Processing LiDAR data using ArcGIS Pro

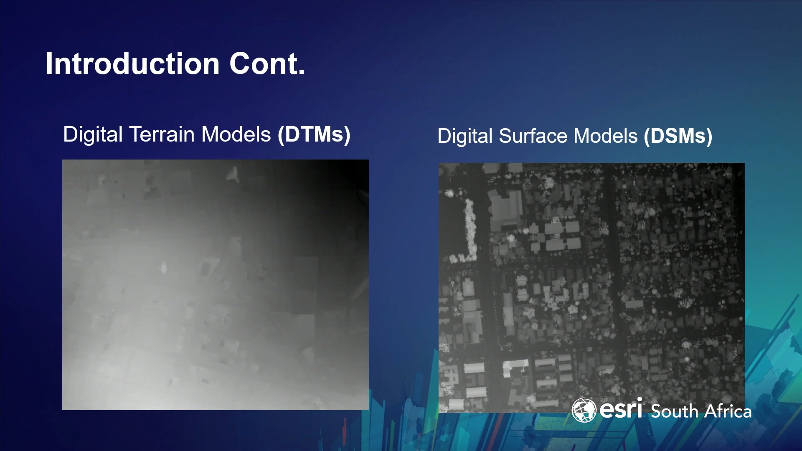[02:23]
This represents buildings and trees and everything that has height above ground.
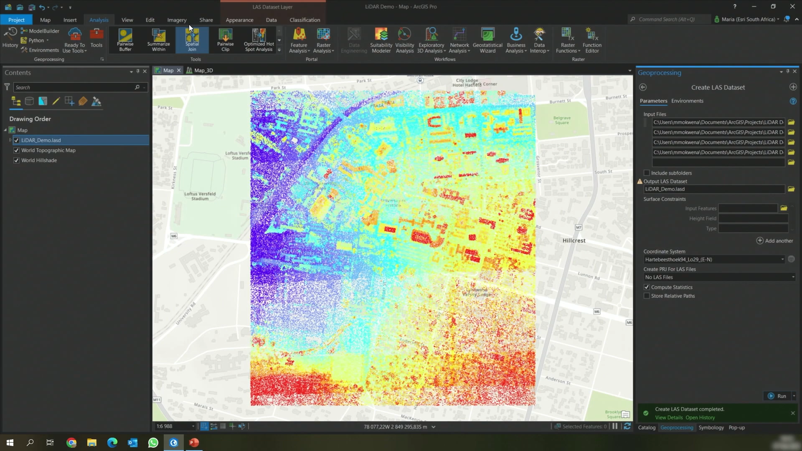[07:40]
where blue points represent points of lower elevation and red points represent places of high elevation. We can also visualize a LESS dataset using Class. We will go to Appearance, go to Symbology, then visualize the dataset using Class. We can see that this LESS dataset has not been classified.
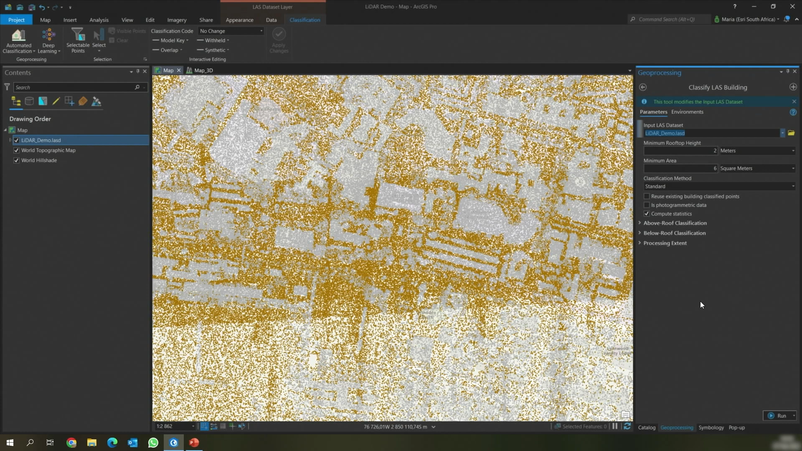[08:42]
then we'll classify buildings. This tool will classify all the points that represent buildings. We're going to be using the default parameters and then we will click Run.
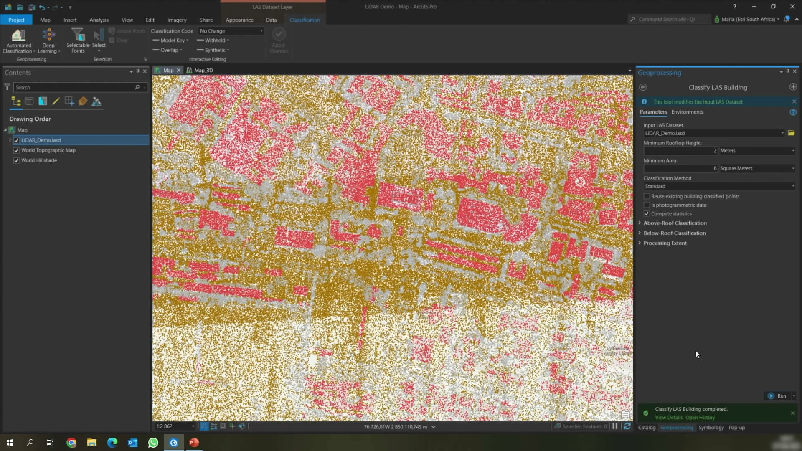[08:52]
The tool has now completed running and we can see all the points that represent buildings. And lastly, we're going to classify vegetation. We're going to go to the Classification tab, go to Automated Classification. We will then use the Classify by Hide tool to classify all the points that represent vegetation that represent vegetation. We're going to use the default parameters, then we'll click Run.
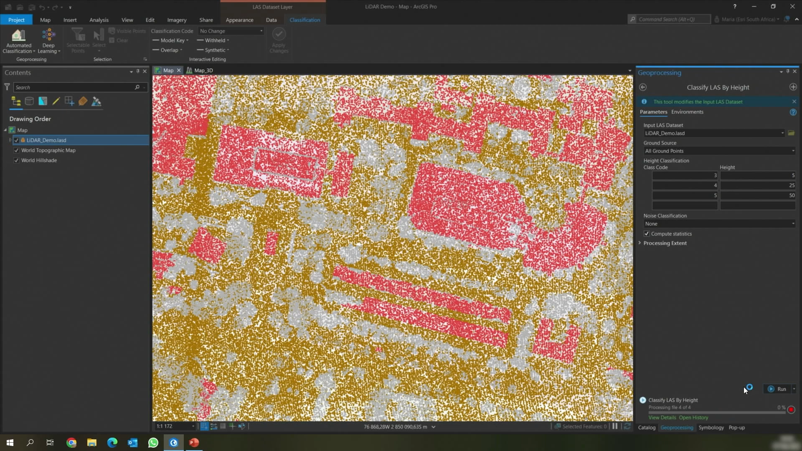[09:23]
The tool has now completed running and we can see all the points that are classified as vegetation. The different shades of green represent the different heights of vegetation. Now that we've classified our list dataset, we can then use it to extract some products. Firstly, we're going to create the Digital Terrain Model. In order to create a Digital Terrain Model, we will go to the Appearance tab.
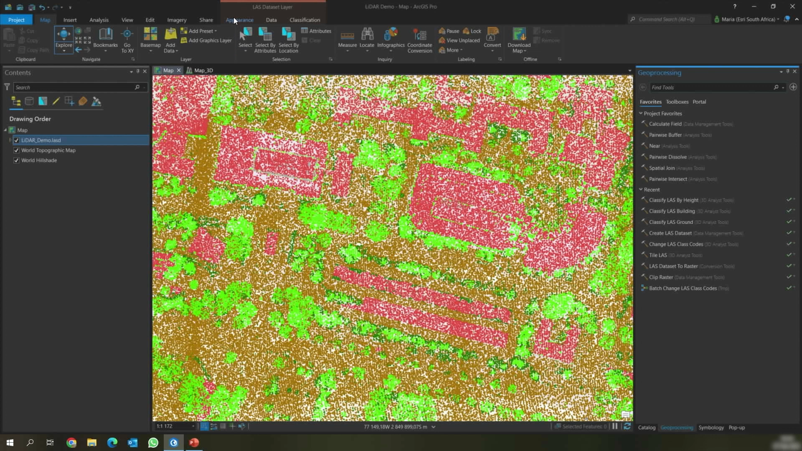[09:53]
We will then use the Less filter to select all the points that represent ground.
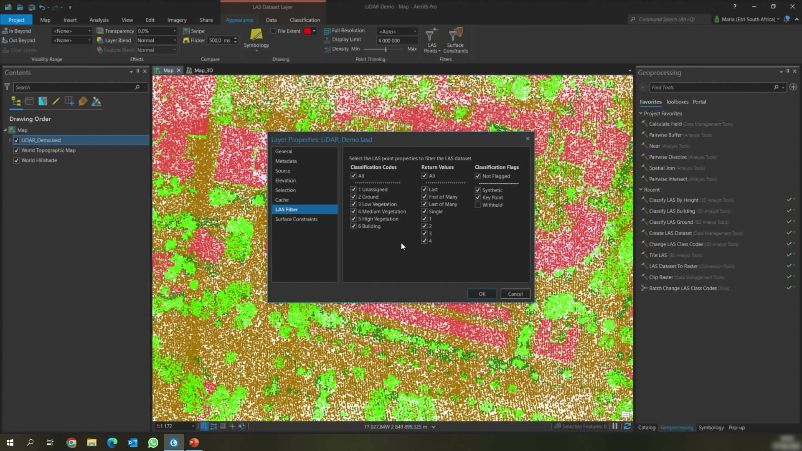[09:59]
We're then going to go to the Data tab and then we're going to export this as a raster. We will then need to input the output raster name. We're going to call this a DTM. We will also need to specify the sampling value, which is the point spacing of the point cloud,
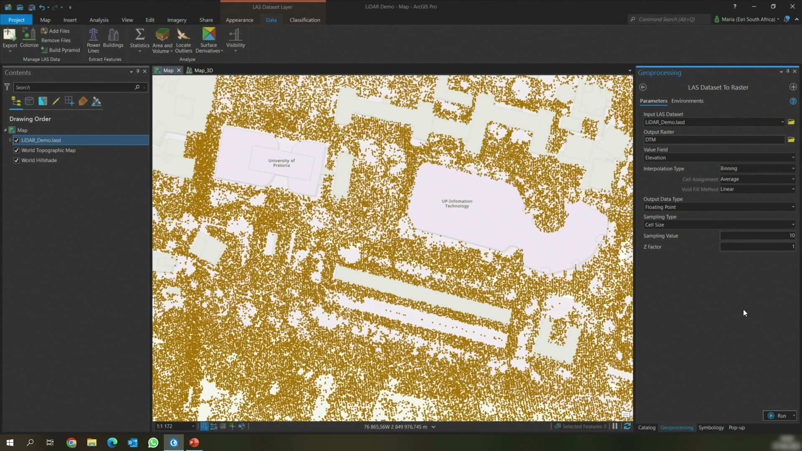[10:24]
and for this dataset at 0.5. We will then click Run to run the tool.
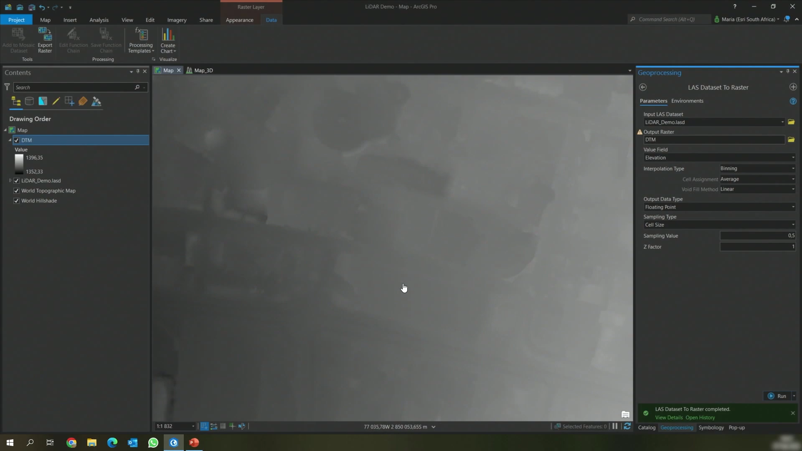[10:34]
The tool has completed running and we can see the Digital Terrain Model, which represents the background.
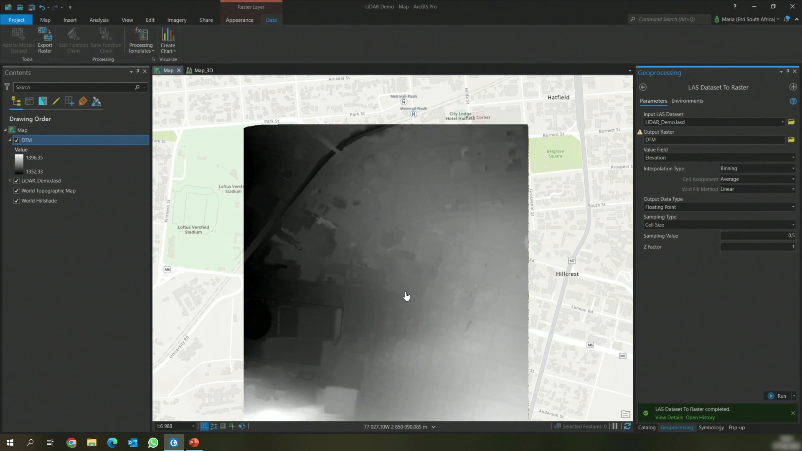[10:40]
Secondly, we're going to create the DSM. In order to create the DSM, we'll go back to the point cloud.
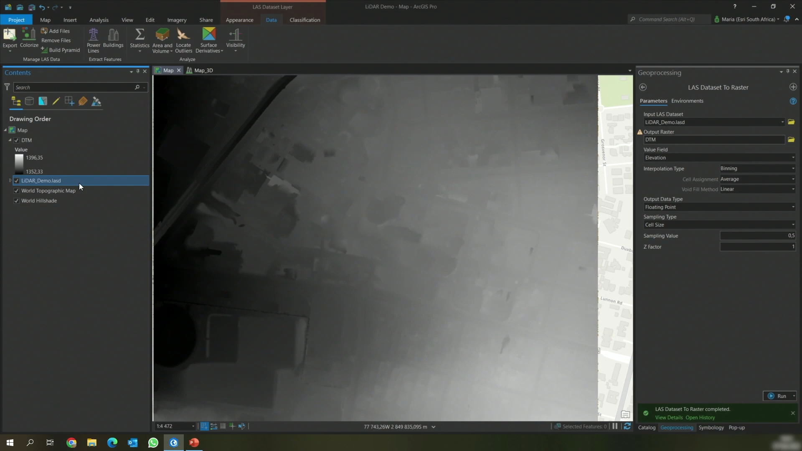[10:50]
We will then go to Appearance.
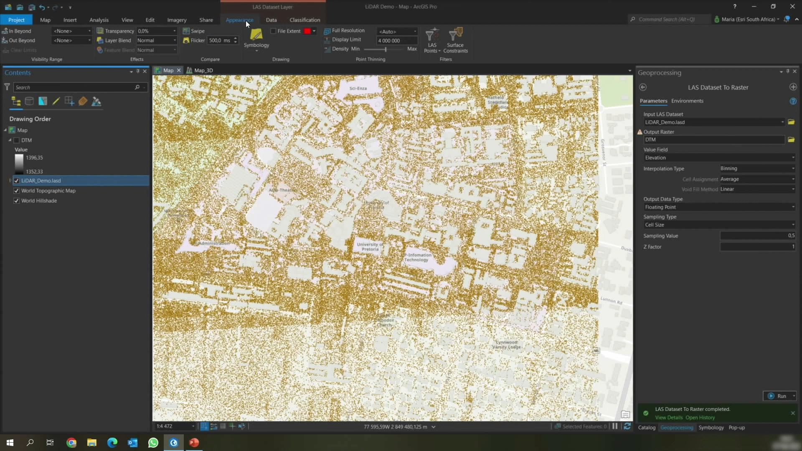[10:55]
Use the Less filter to select all the points and the last return of all the points.
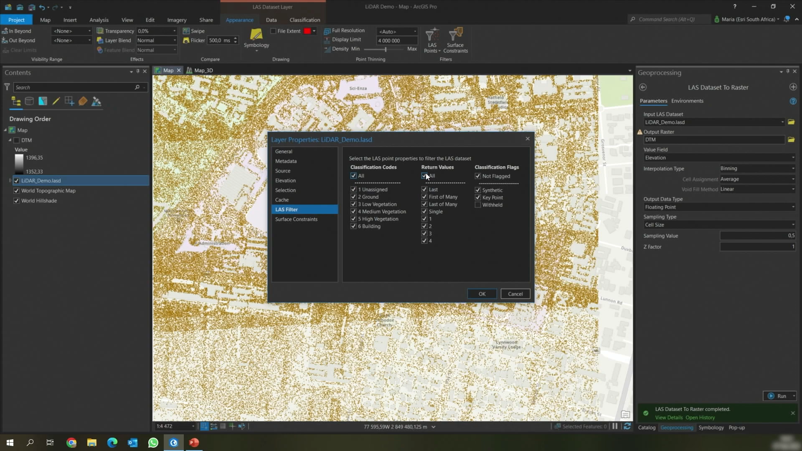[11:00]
We will then go to the Data tab, go to Export, Export as Raster. We will then specify the output raster name as DSM.
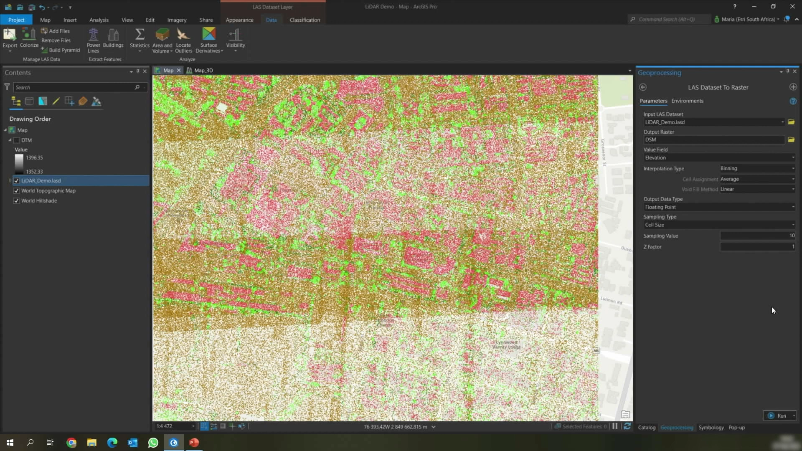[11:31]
We will also need to specify the sampling value, which is the point spacing of the point cloud, and at 0.5. We will then run the tool.
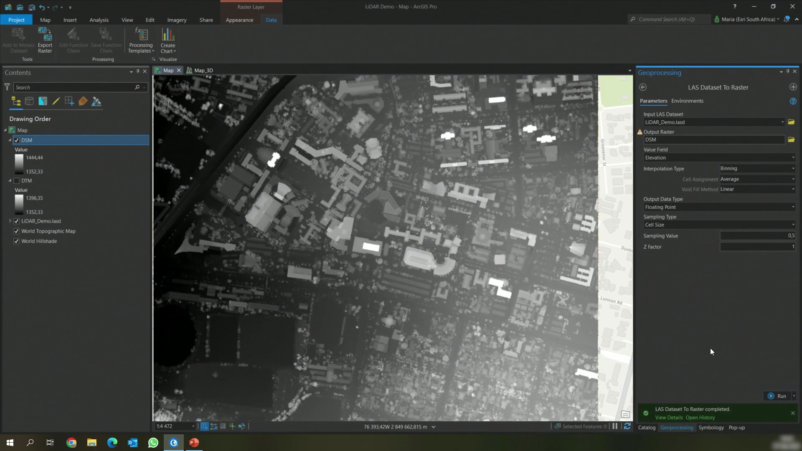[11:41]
The tool has now completed running and we can see information about buildings and some of the vegetation. We have used a point cloud to
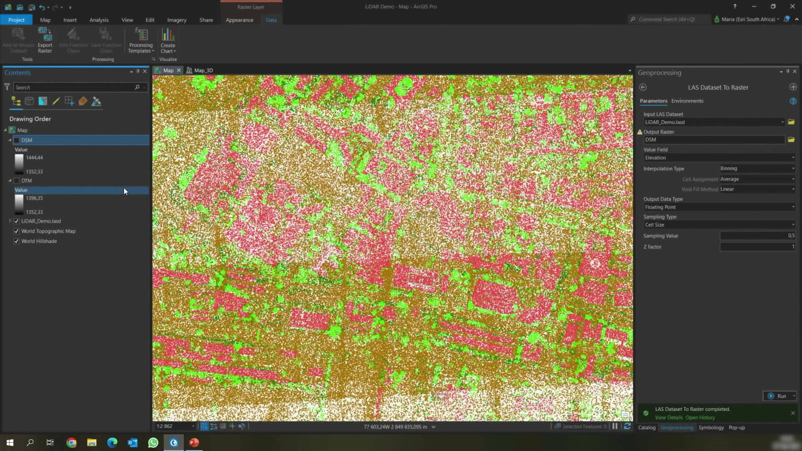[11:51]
create a DTM and a DSM, which can be used in various applications across various fields.